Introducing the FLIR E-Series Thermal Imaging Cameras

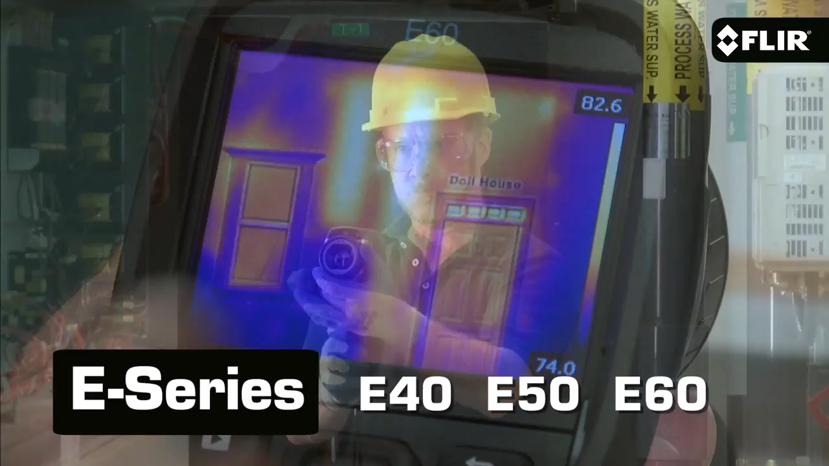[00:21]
First let's look at what they all have in common.
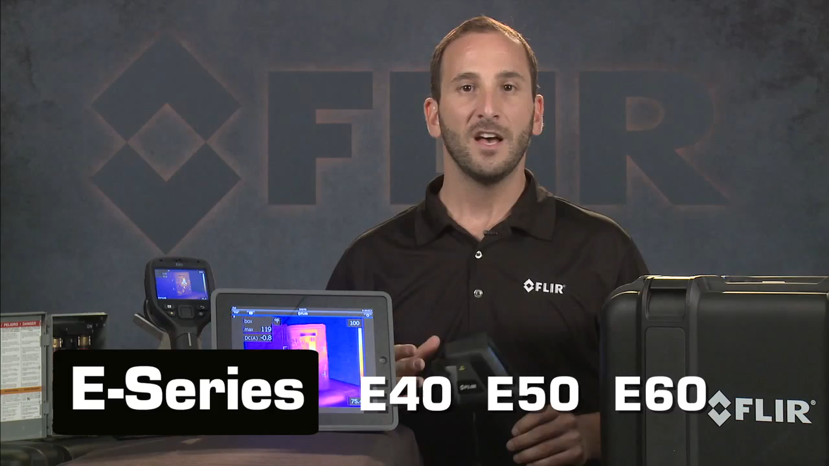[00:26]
These are the cameras you want if you need a much speedier way to share images and findings with your customers and coworkers.
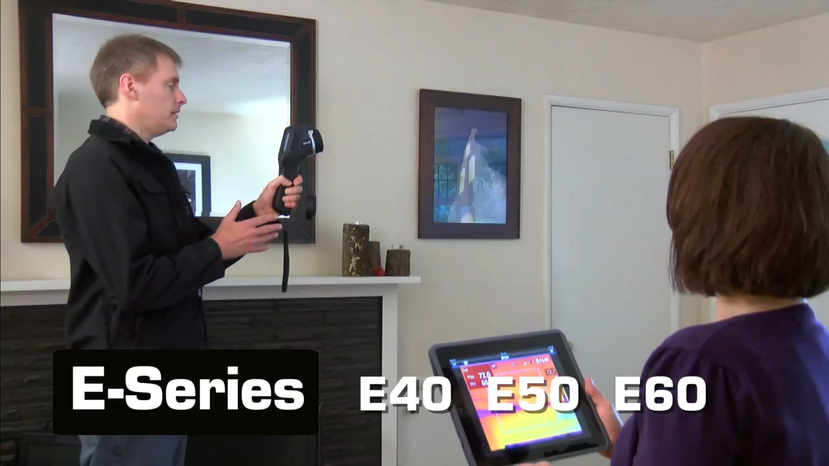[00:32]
All connect to smartphones and tablets using our free FLIR Tools mobile app.
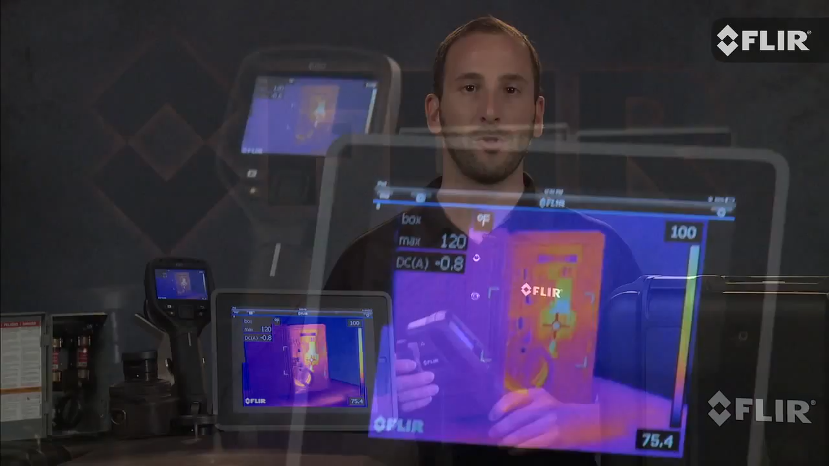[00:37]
This lets you stream live video over WiFi so others can watch along safely and conveniently during inspections.
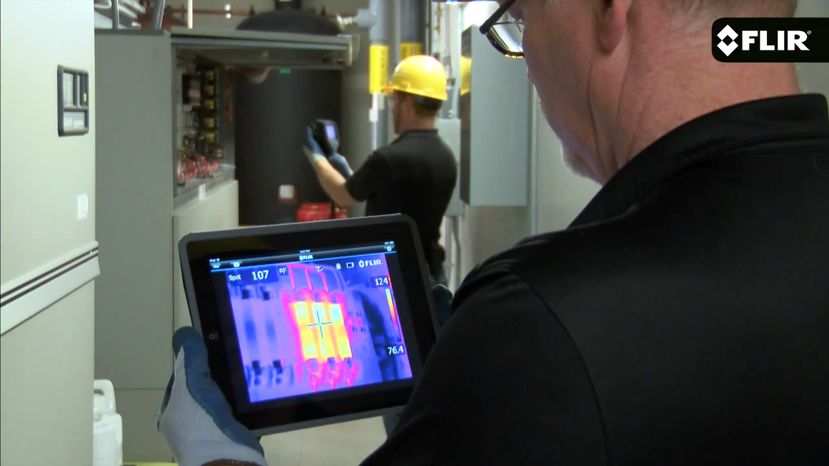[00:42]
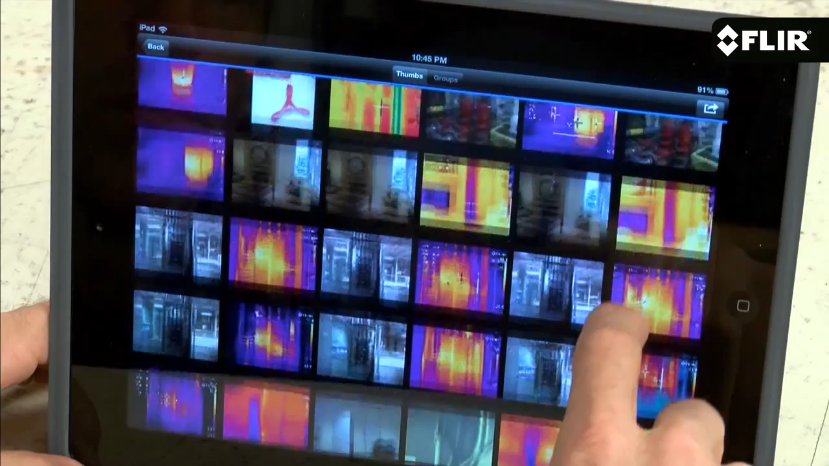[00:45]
The app also lets you import stored images from the camera,
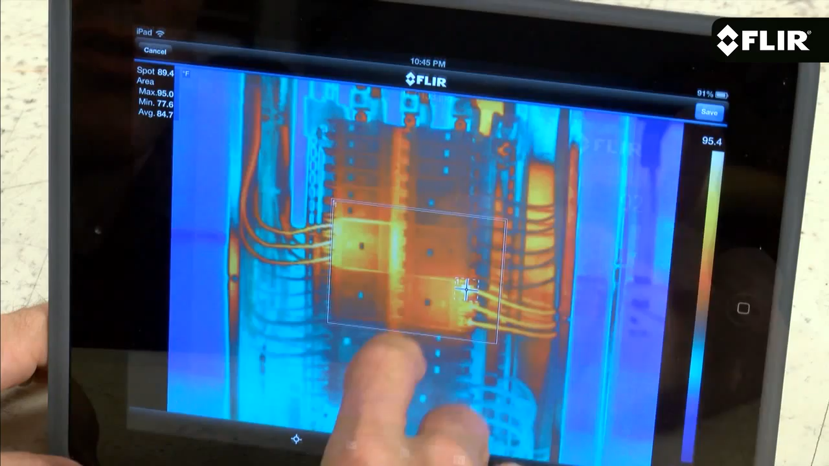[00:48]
add more measurements, adjust levels, and then generate a quick report that you can email or upload while you're still at the job site.
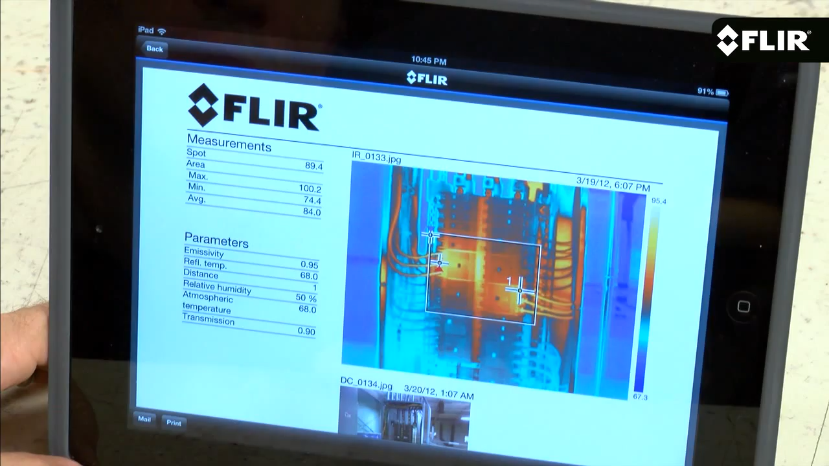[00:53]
A great way to get the word out faster to clients,
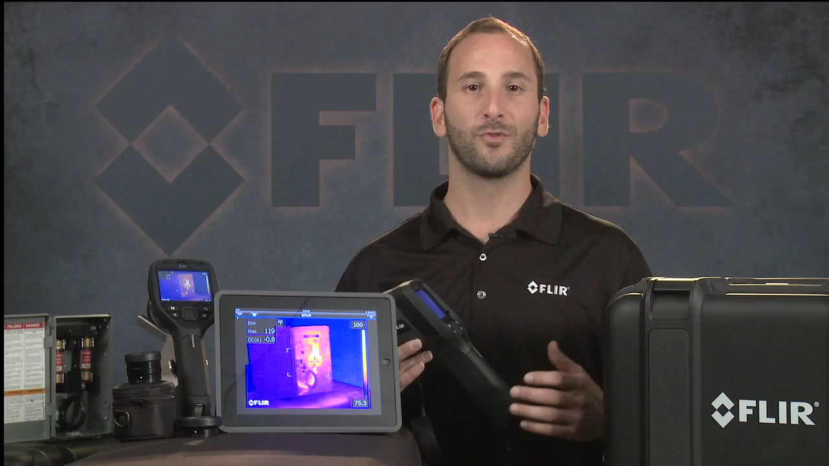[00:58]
supervisors, and insurance companies so you get the repair decisions back sooner.
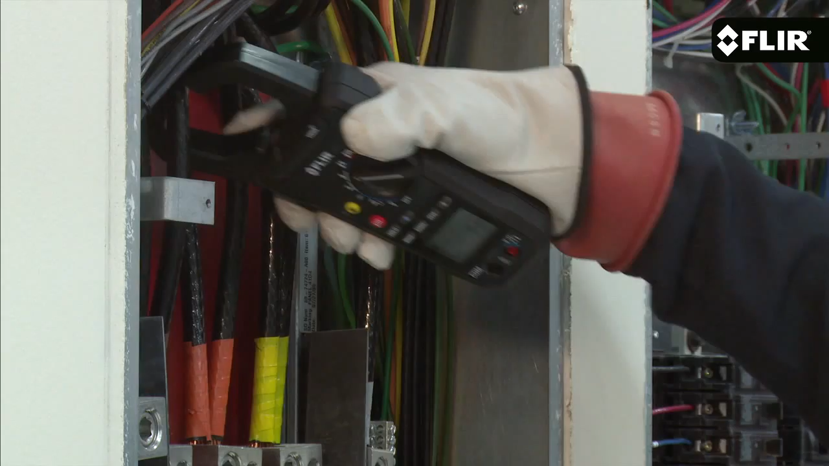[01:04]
You can pair E-Series cameras to FLIR meter length test and measurement gear too.
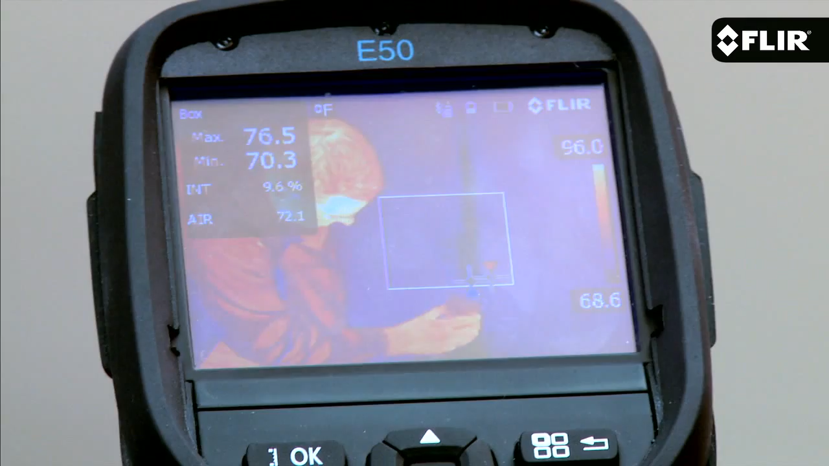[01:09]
On screen: max 76.5°F, min 70.3°F, scale top 96.0°F, scale bottom 68.6°F
This sends moisture and clamp meter readings right to the camera and automatically embeds the data into the thermal images,
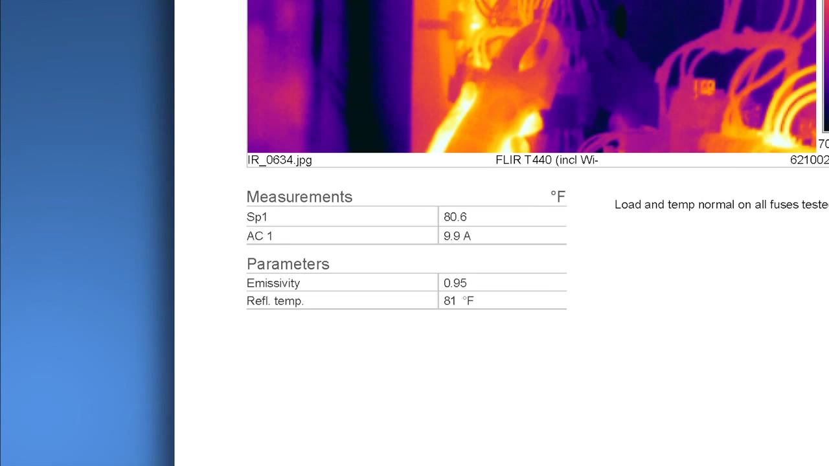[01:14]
On screen: spot 80.6°F
as well as the reports you generate with the FLIR mobile app or with FLIR Tools computer software.
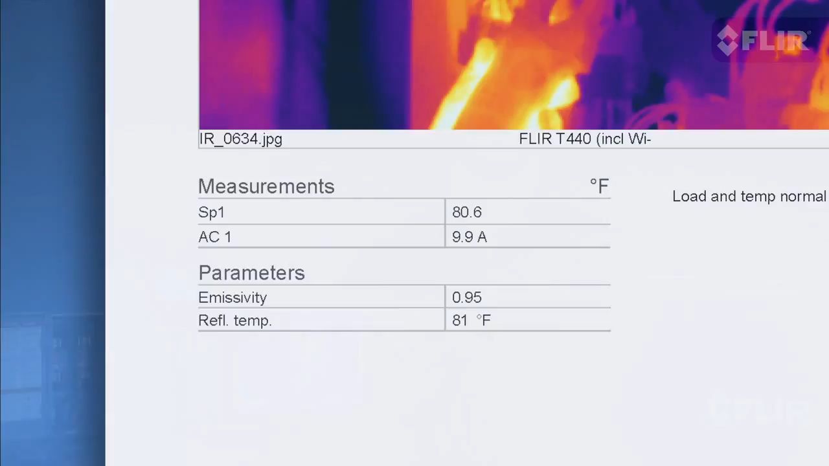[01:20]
On screen: spot 80.6°F
A simple interface on the large 3.5 inch display puts a lot of features right at your fingertips.
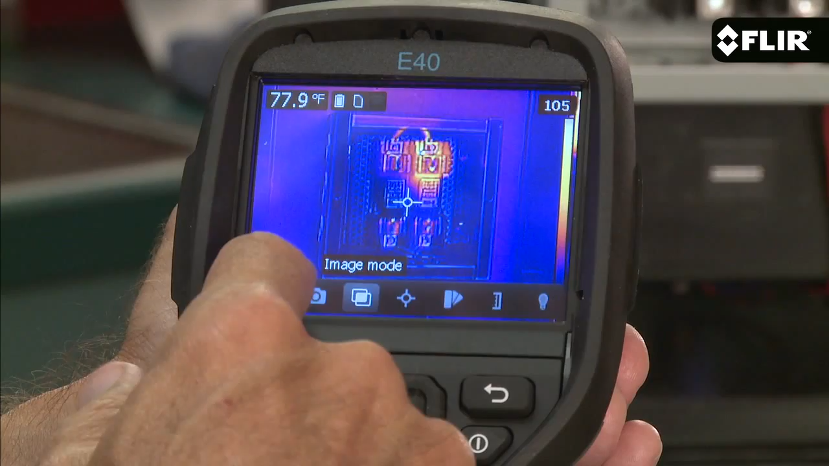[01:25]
On screen: spot 77.9°F
You can also open them easily using the buttons if you have gloves on, things like movable measurement tools.
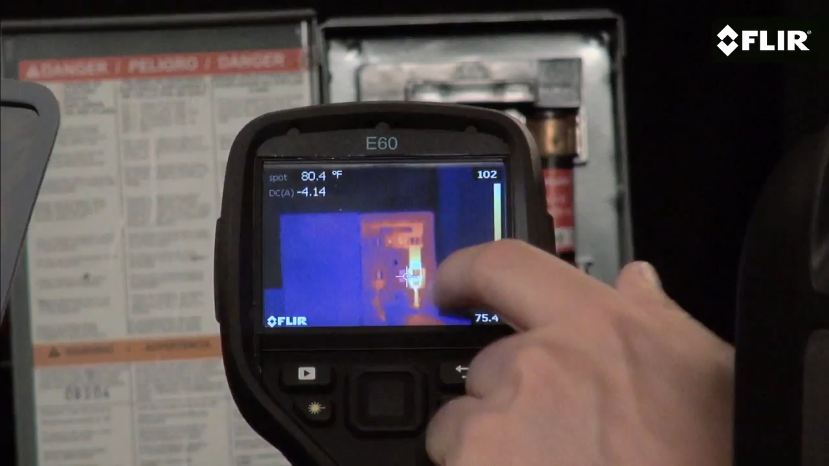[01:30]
On screen: spot 80.4°F
You've got a choice of multiple spots and area boxes,
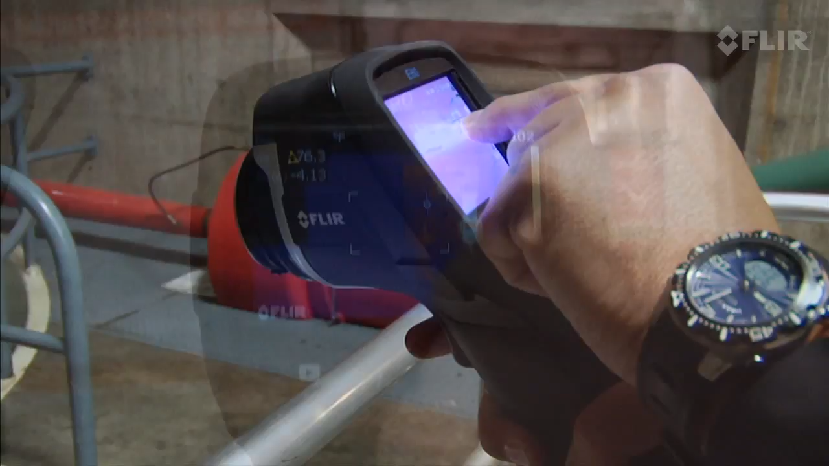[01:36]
color alarms, a wide number of color pallets, and several imaging modes including our exclusive
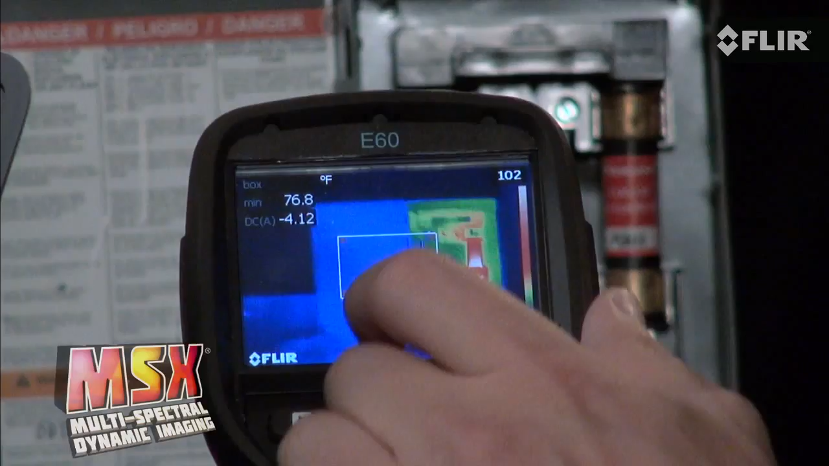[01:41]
On screen: min 76.8°F
MSX that enhances thermal images with key visual details that quickly orient you to where the heat issue is.
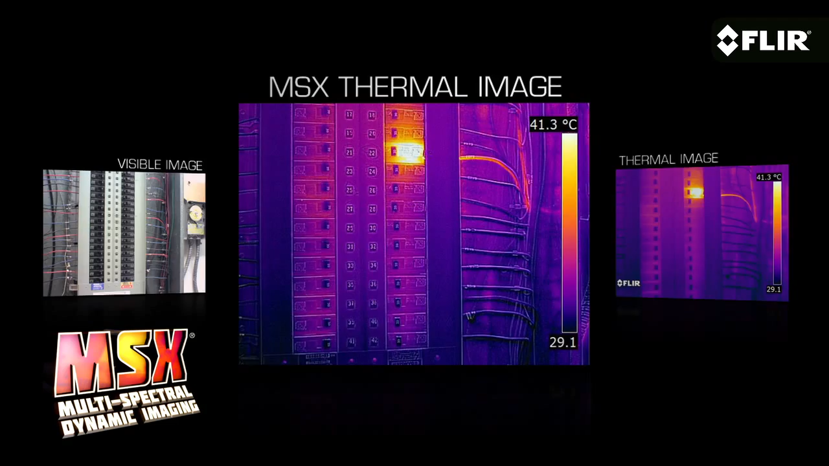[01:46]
On screen: scale top 41.3°C, scale bottom 29.1°C
E-Series cameras also feature auto orientation,
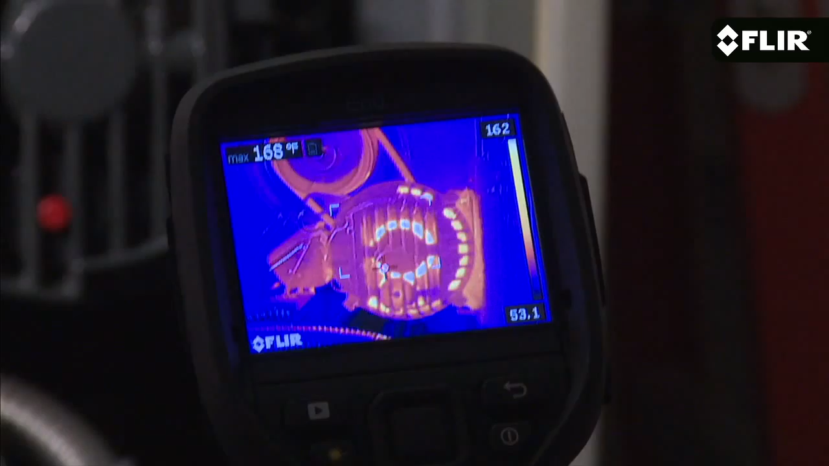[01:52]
On screen: max 168°F
which keeps all of the on-screen data upright and easily readable whether you're in landscape or portrait mode.
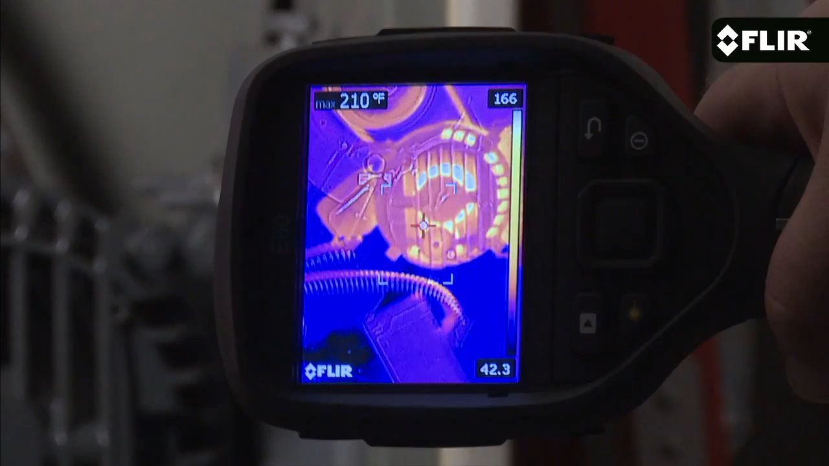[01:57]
On screen: max 210°F
You also have video out in case you want to send the full motion 60Hz signal to a monitor or recorder.